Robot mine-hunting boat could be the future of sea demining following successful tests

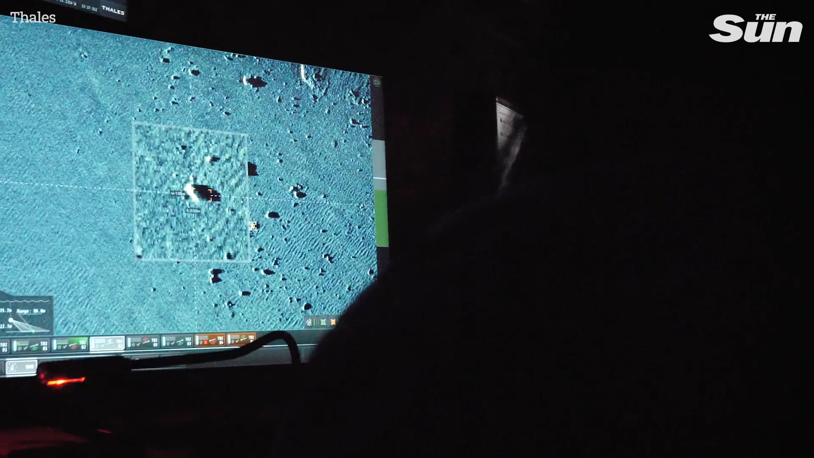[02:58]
and then using the data analysis in order to give you a capability or an effect. So the unmanned surface vessel comes with two payloads.